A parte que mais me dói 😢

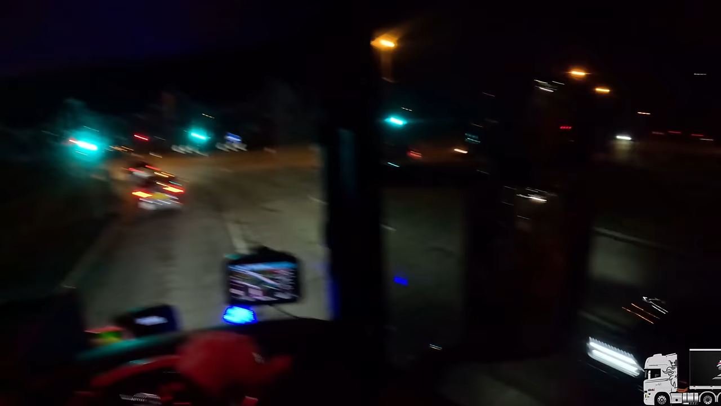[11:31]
Que é a operação De Brock De Coerrola Que é o trem Mais chato Que esses caras Fazem aqui Da cidade de Maidstone Até chegar ali Na Quase perto do Eurotune Ali Enche de cone
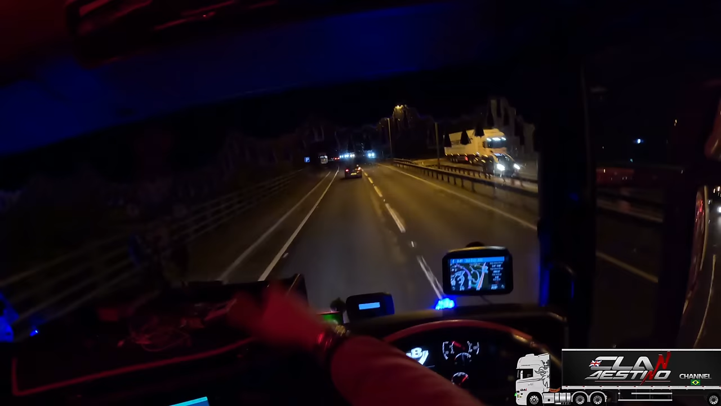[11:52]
Põe só o acostamento Para os caminhões Aí a faixa do meio Para os carros E a faixa de lá Para não sei quem Ou seja Reduz as faixas ali Faz uma bagunça E E é o escambau Para a gente Que está vindo da
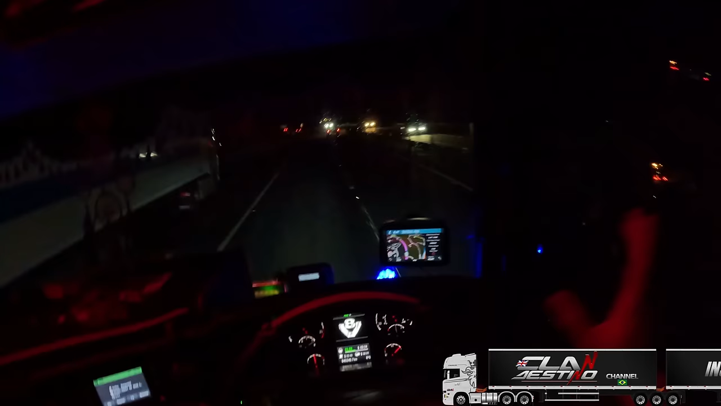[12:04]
Escócia Para ir até lá embaixo Com os horários contados E esse negócio Complica né Complica bastante O nosso lado Mais Esse Vamos tocando